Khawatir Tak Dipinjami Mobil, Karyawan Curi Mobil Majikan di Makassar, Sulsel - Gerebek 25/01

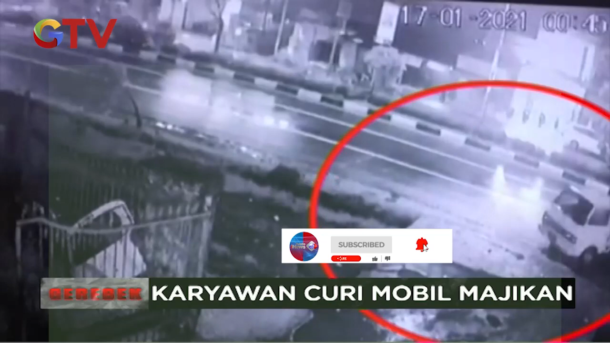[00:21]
Inilah rekaman CCTV saat asdar seorang
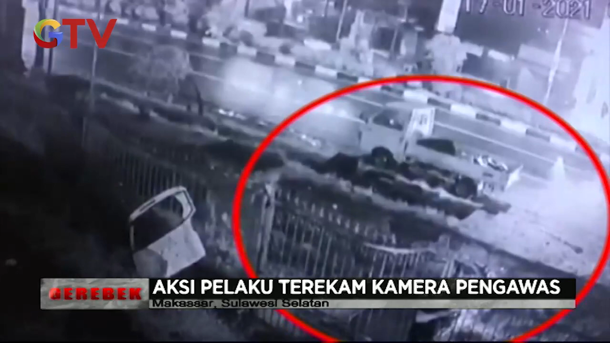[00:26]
pekerja pengkel mencuri mobil majikannya di Jalan Tamalandrea, Kota Magasar.